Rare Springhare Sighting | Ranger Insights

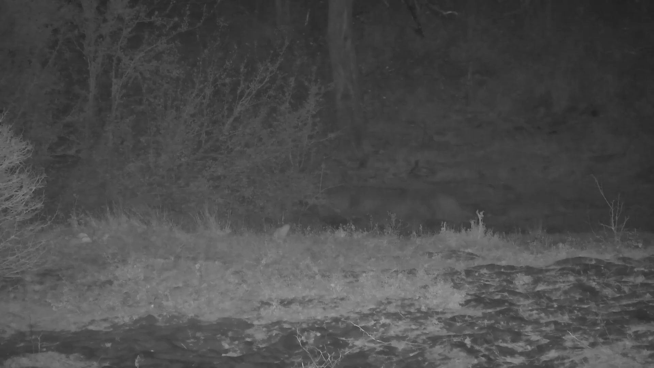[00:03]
Here we have a world premiere for Africam, and this is the Springhare. It's not a rare rodent, but it's an unusual one for this area. And as you can see there, it moves like a kangaroo. And that's an excellent example of convergent evolution, where two unrelated animals evolve the same strategy, in this case for efficient movement. That bouncing is very efficient.
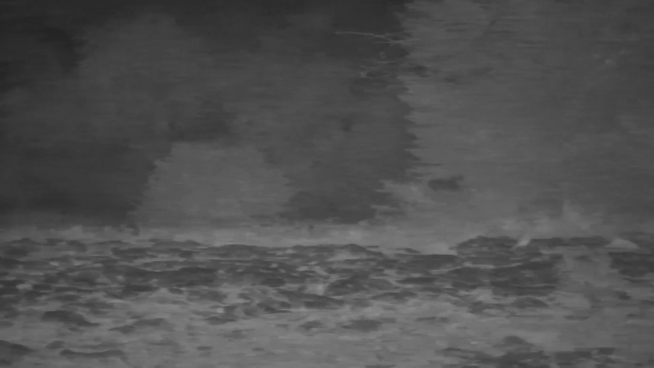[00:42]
Now, the springhare is not uncommon in many parts of southern Africa, especially the drier parts, but the Olifants River, where this one was seen, is on the outer limits of the springhare distribution, and you'd normally expect to find them a little bit north and west of where this one is living. They're vegetarians largely, but they will eat insects and the odd bit of carrion, apparently. They live in burrows, and they can breed up to 3 times a year.